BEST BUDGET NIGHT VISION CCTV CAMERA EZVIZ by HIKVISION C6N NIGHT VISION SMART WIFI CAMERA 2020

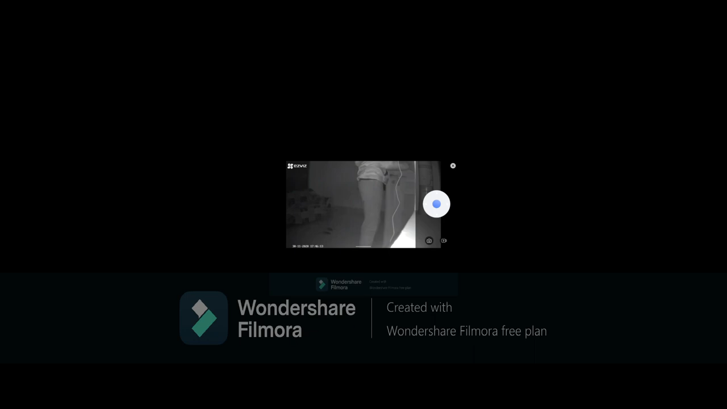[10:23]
you can also get the motion detected feature notification and it was in the night as well